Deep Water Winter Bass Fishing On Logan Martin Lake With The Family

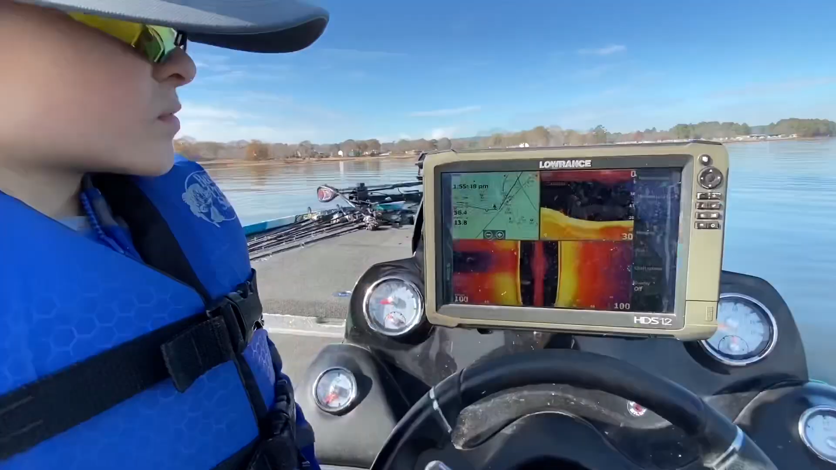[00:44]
They're down in 21 feet. 21 feet.
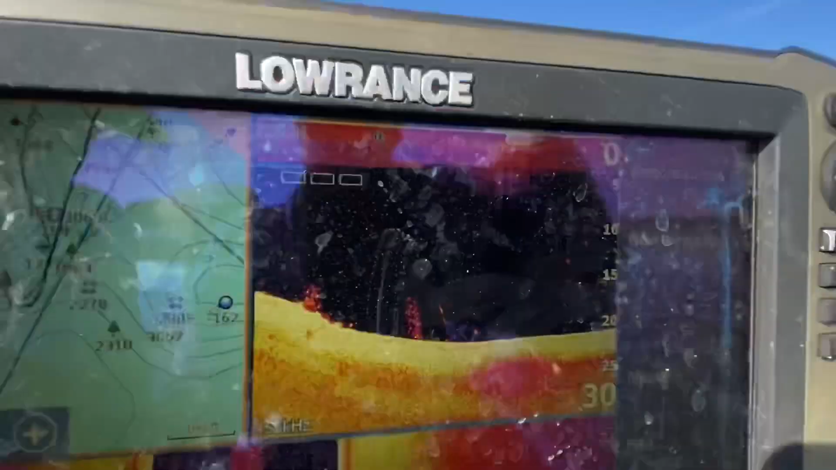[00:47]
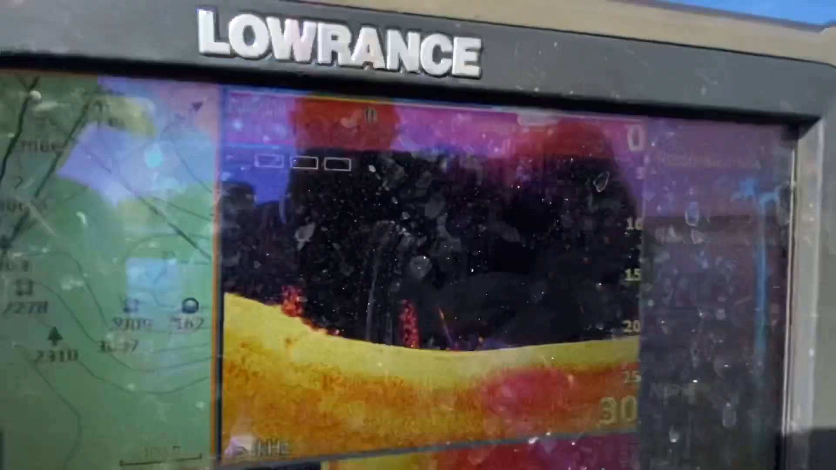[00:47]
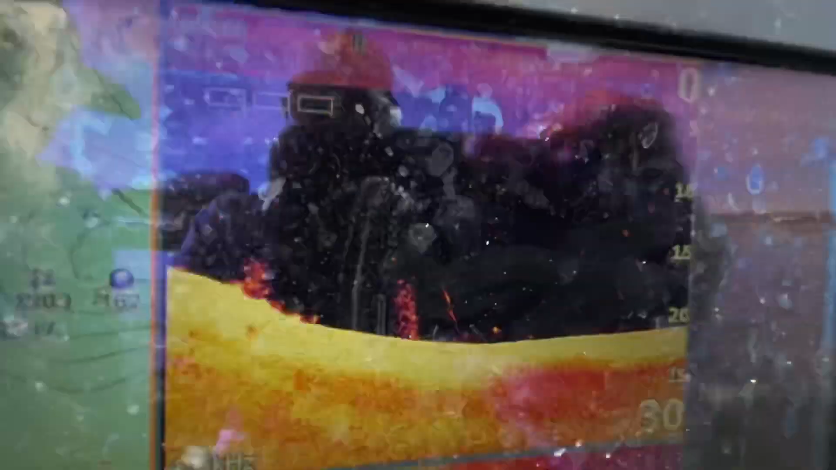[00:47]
Look at those suspenders right there.
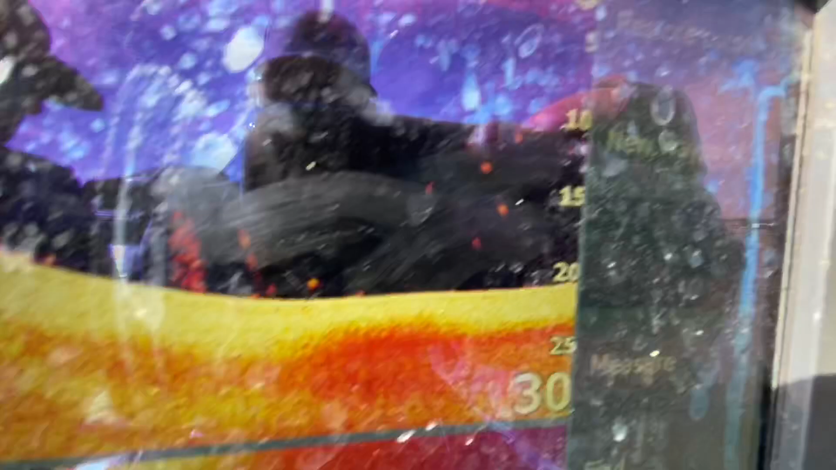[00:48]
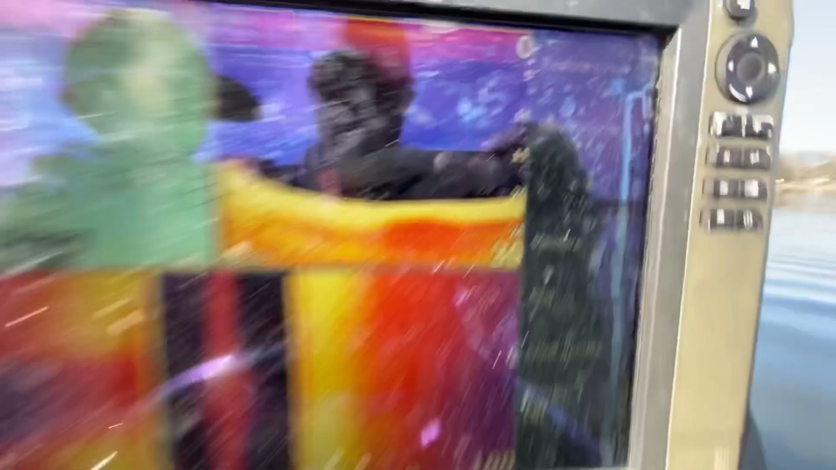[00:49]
A couple suspenders floating around off the edge. I hope I catch the first fish. I hope you catch the first one, too.
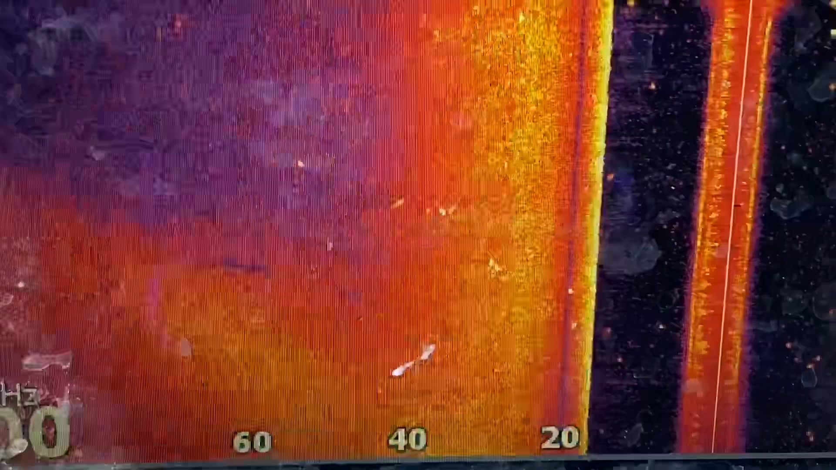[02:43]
Looks like we might have found a few.
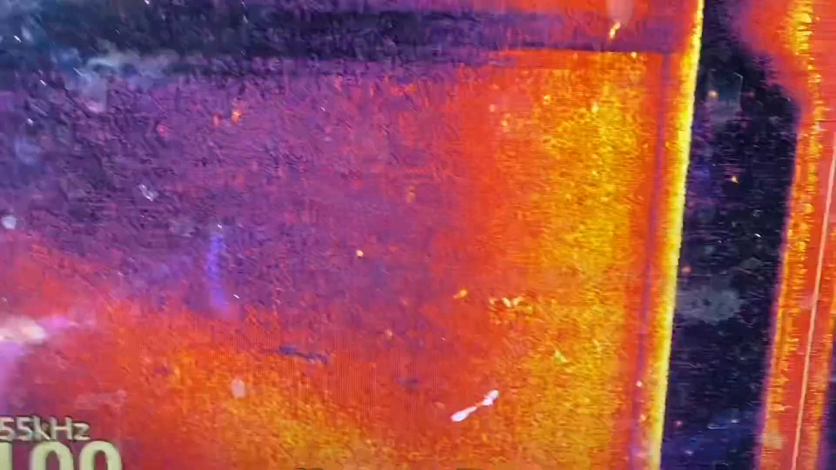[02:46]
Check them out right there on the side imaging. See those dots up in the water column, and we got some dots out on the side.
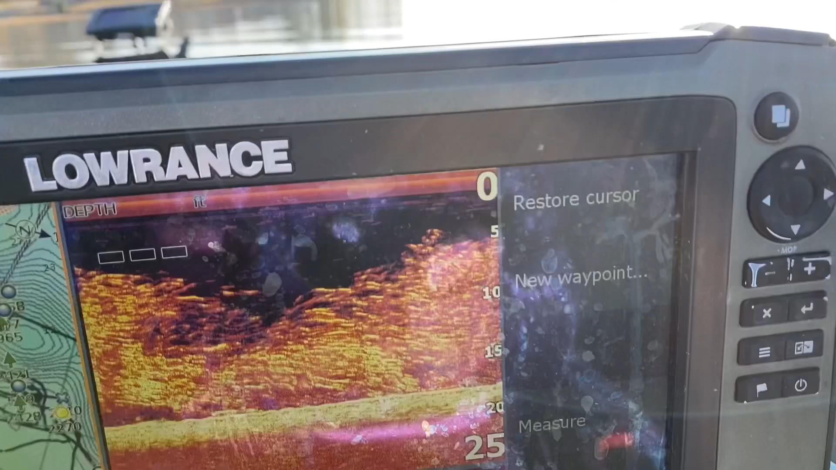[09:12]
I'd say there's a few shad in Logan Martin.
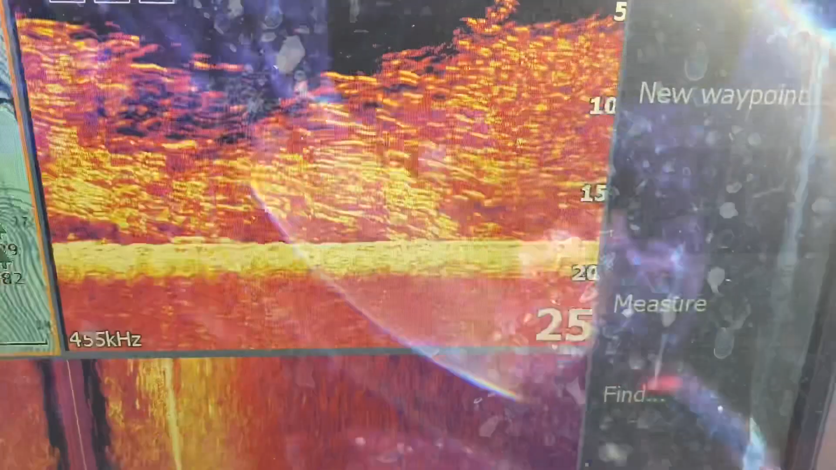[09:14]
Look at the bait. Got one. You got a bite.